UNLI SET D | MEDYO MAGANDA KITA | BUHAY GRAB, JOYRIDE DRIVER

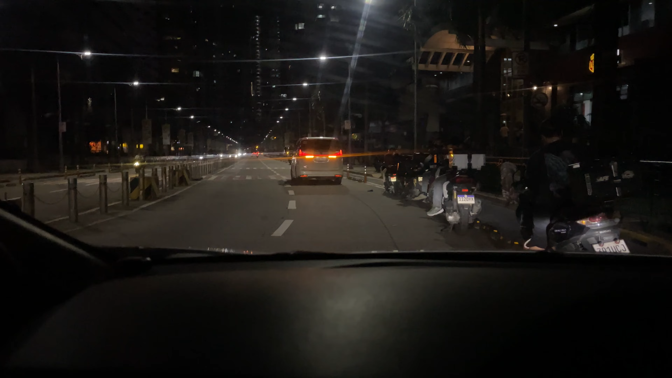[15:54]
Dito tayo sa may Ortigas mga pre. Ortigas. Sarap talaga dito eh, na?
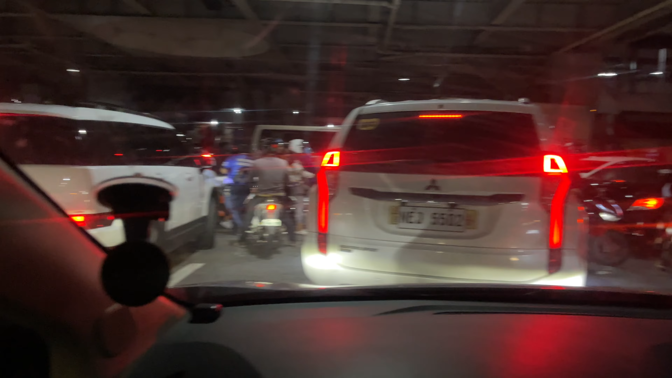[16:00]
Durog tayo dito sa Shaw Boulevard.
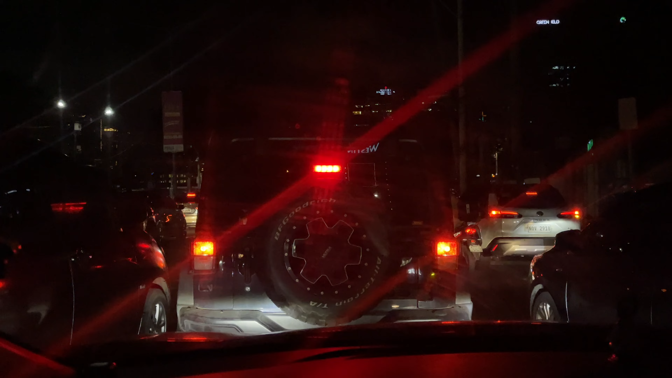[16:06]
Kaya ayoko talaga pumunta dito mga pre. Touchdown si ma'am. Chinese General Hospital.